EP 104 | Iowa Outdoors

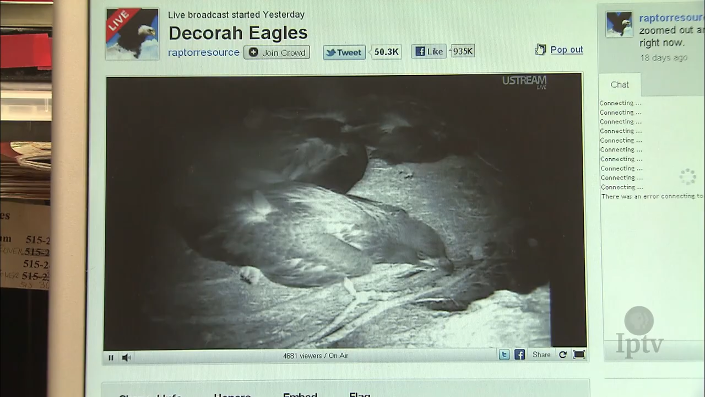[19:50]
And an infrared camera allows people who tune into the internet site to see what is happening in the nest once the sun goes down.
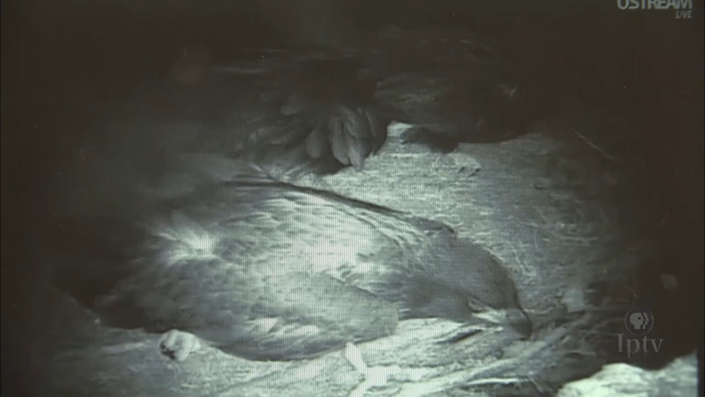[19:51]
Both cameras have added to the body of knowledge regarding bald eagles. We've learned that the eagles are often flying and coming and going in the middle of the night. And that's an unknown. I mean, we thought everything was learned about the bald eagles. So to learn something new and plow new ground, it's really kind of exciting.